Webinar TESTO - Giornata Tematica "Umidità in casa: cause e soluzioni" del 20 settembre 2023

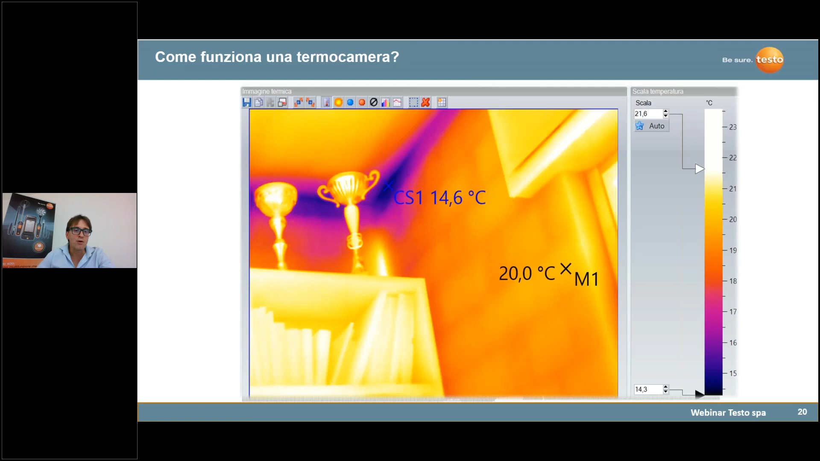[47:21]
ho delle temperature omogenee ma sul ponte termico io ho quasi 5 gradi e passa di differenza questo me lo dice già la termocamera la termocamera può fare un passo in più almeno le nostre può fare una ricerca termo-igrometrica associata a un discorso di
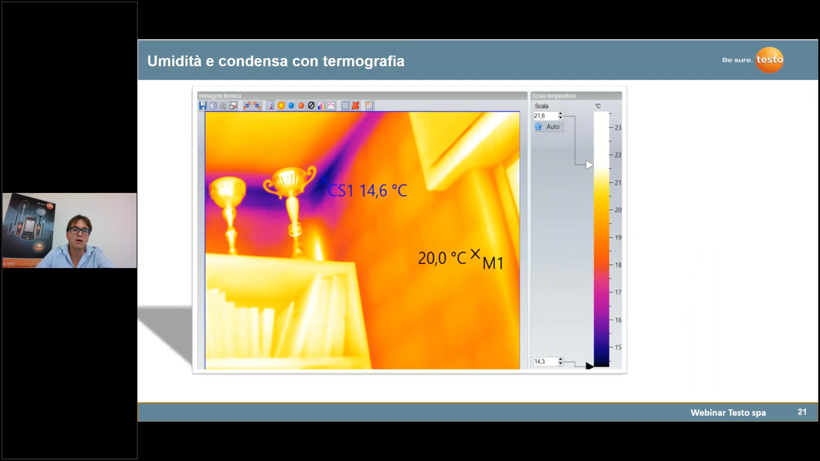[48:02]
On screen: spot 20.0°C
paletta si chiamano nel gergo diciamo delle termocamere dove avrò proprio una paletta che si chiama umidità e anziché avere torno indietro di un'immagine le temperature quindi anziché vederne 14,6 gradi o 20 gradi mi vedrò uno schema simile a quello che potrei avere con le smartphone cioè i sensori con l'applicazione a semaforo dove le zone verdi sono le zone con percentuali di umidità inferiore diciamo al 65% da
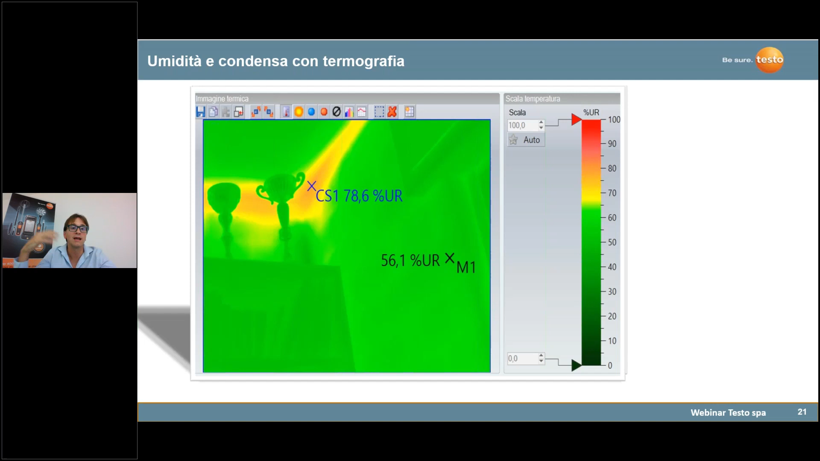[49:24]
un certo anticipo potrei avere già un campanello d'allarme per riuscire magari a intervenire per tempo ecco questo è sostanzialmente quello che mi può permettere di fare la termocamera
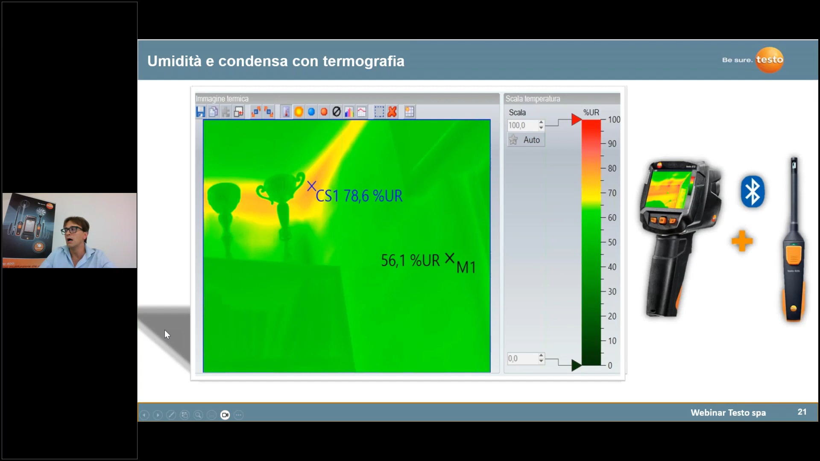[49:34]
la termocamera andrebbe approfondita perché in edilizia non ha a che fare solo con l'involucro ma ha a che fare anche con il controllo degli impianti col controllo dei difetti strutturali della confidenza energetica può andare bene anche per i capotti termici può andare bene per tutto ciò che ha a che vedere la temperatura dove ho dei problemi di temperatura dove si manifestano delle differenze di temperatura la termocamera può intervenire ed è sicuramente un qualcosa che mi può dare